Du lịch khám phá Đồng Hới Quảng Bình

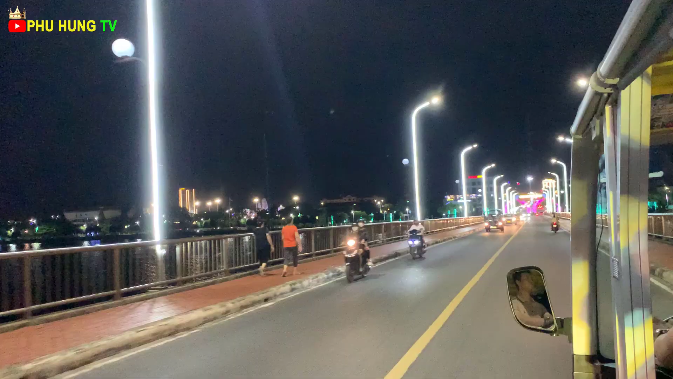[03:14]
Đây là khung cảnh về đêm tại Quảng Bình Khi đêm xuống ánh đèn lắm như mọi thứ trở